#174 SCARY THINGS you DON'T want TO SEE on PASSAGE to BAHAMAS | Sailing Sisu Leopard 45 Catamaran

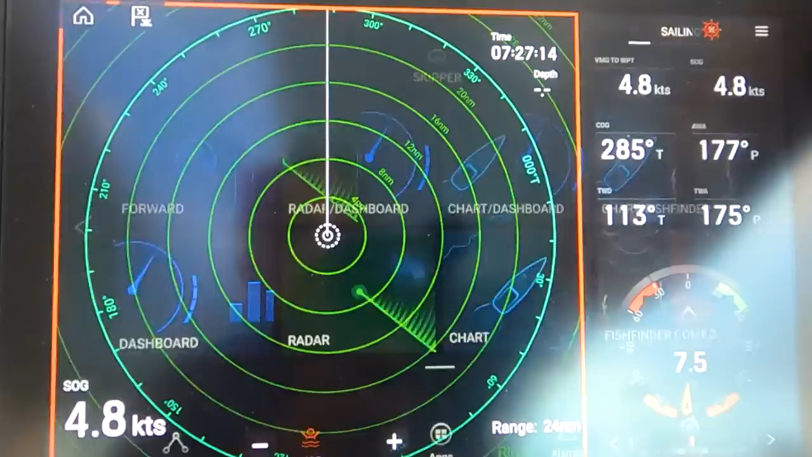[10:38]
you can see there's the rain, and over here is the rain,
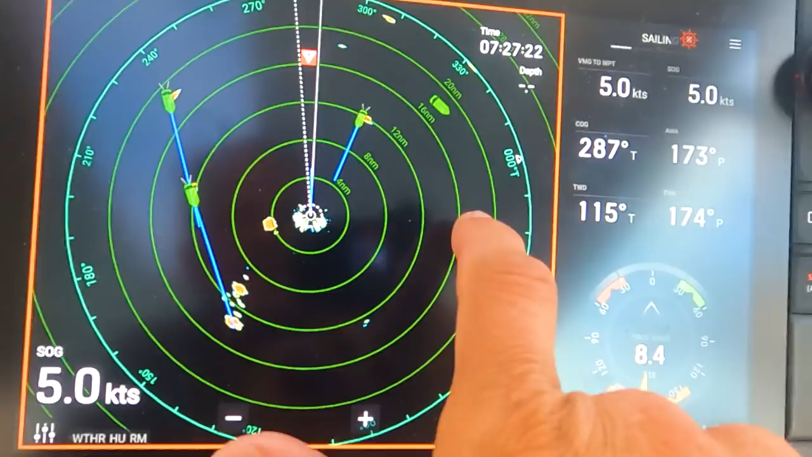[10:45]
and there's a little bit of rain, and in front of us also a little bit of rain.